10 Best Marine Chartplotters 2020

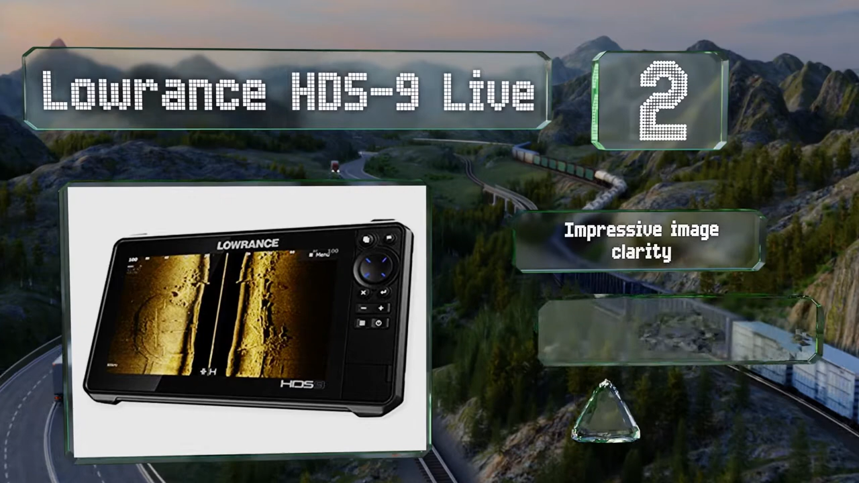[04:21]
its system it features impressive image clarity and a powerful dual core